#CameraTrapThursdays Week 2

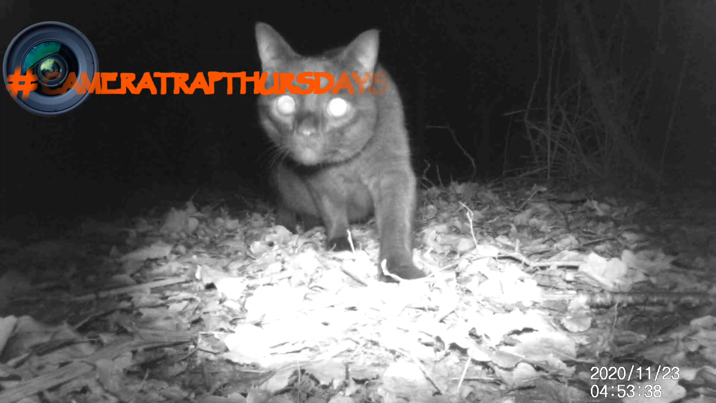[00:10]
Welcome back everyone for this week I've been having a little more luck with the camera traps so we'll just get this one out the way first the now infamous beast of beadlands and it still appears to be getting hassled by our tawny owl.
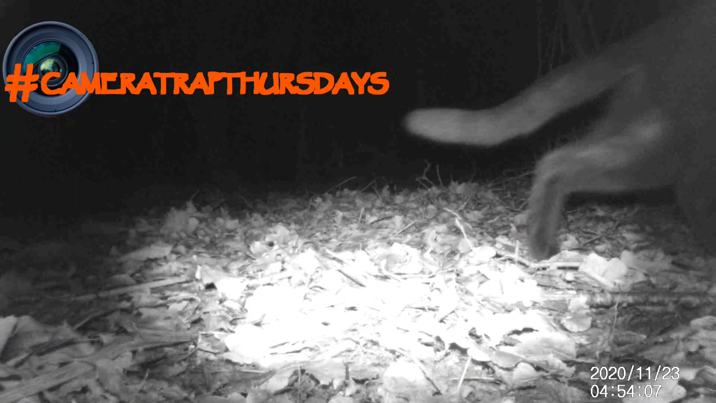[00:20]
Also with a population of 37 and a half million in the UK it's never going to be hard for us to get footage of rabbits
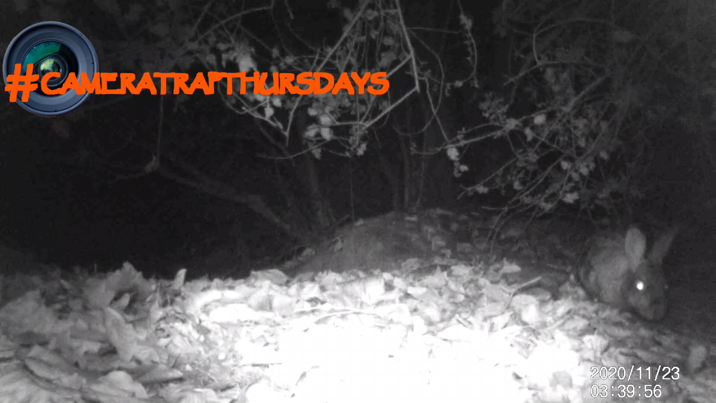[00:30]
and these little guys definitely have the limelight this week. It's been quite the bunny bonanza all this footage is unsurprising really as rabbits are pretty hardy creatures they don't hibernate and they will simply rough out the harsh winter months on a diet of twigs bark conifer needles and such whilst hunkering down in burrows hollow logs and brush piles for warmth. Next is a creature making its debut for camera
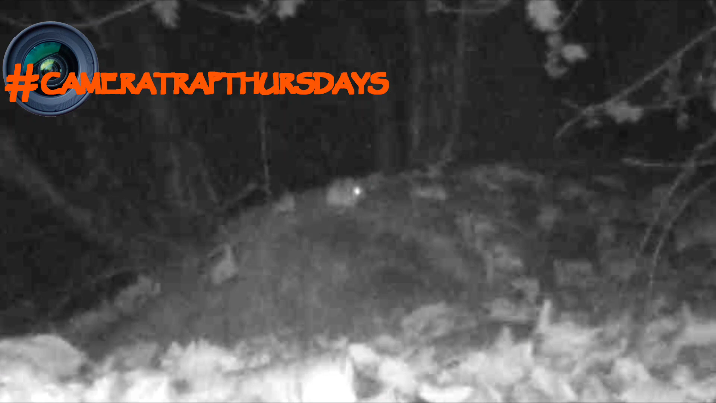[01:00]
trap Thursdays but those of you who saw the wonder about nature camera trap episodes will remember that they are no strangers to the cameras. What we have here is naturally another rodent it is of course a wood mouse. These are likely why our feline friend from the beginning has been captured prowling along that undergrowth. The mice themselves are also out foraging for food like this one carrying off an acorn and I'm not entirely sure what this one was doing with that leaf but my guess would be that it's for nesting material.
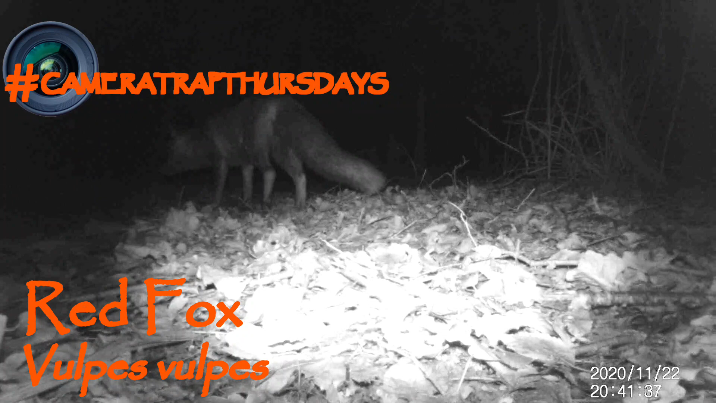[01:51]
This vixen does appear to have a bit of a bad leg. Apart from that it looks like a really healthy animal so its chances of healing are definitely in its favour. What a treat this was. Well see you next week everyone!